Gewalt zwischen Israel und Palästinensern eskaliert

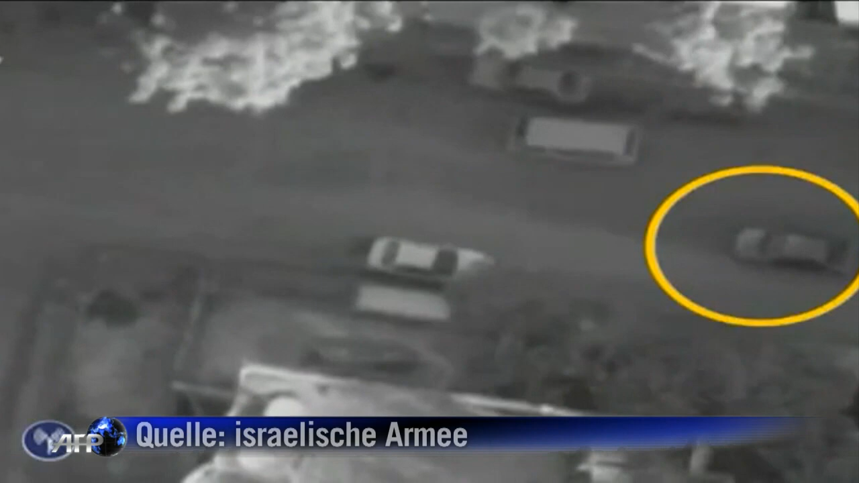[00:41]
Israels Luftwaffe hatte den Hamas-Militärchef und seinen Leibwächter gezielt in seinem Auto getötet.